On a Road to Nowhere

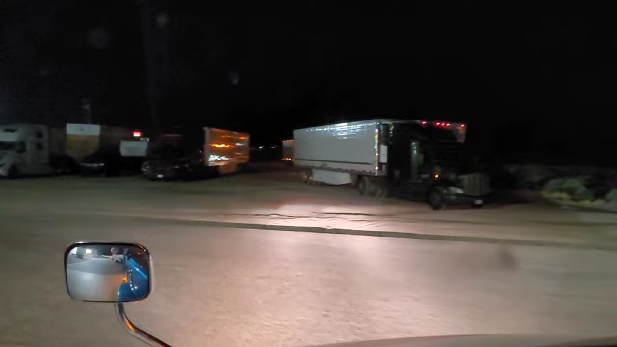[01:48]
Not sure where we're going from there but
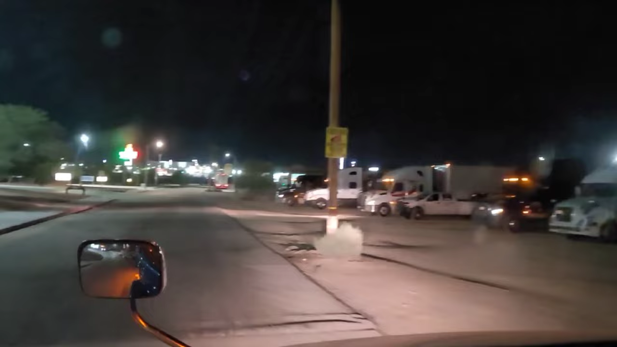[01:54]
here we are over in Valencia with our first drive.